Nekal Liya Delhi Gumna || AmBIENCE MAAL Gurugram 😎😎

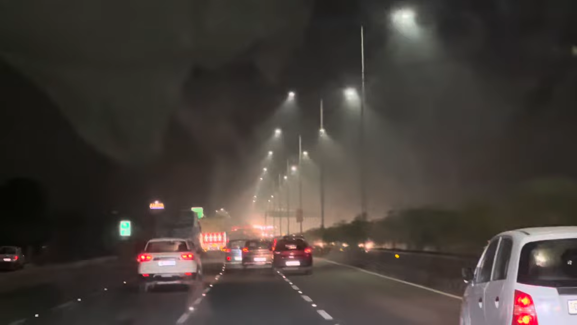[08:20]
ला देख लो भाई जाम मैंने किस तरह फिर रही किस राइट में कितने रन बढ़ गए 41 रन।
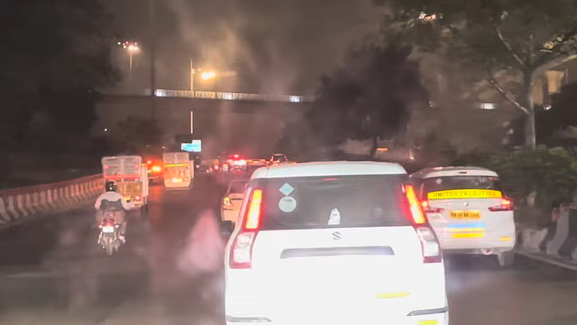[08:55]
दिल्ली में बढ़ती हैं पीली पिनेट दिखन लग जाने। ओहो चलो भाई गुरु कराम एमबीएस एंट्री मारू
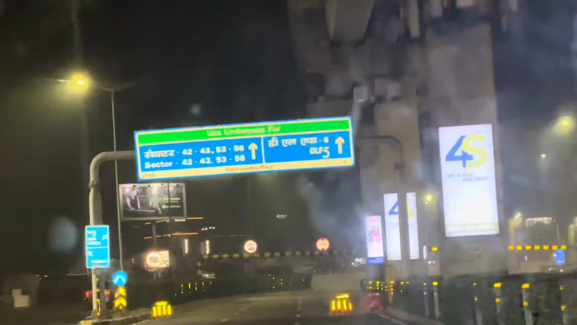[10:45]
अल्लाह भी देख लो स्कूटी में गाने बजते जा रहे, गुड़गांव कमाल देख लो।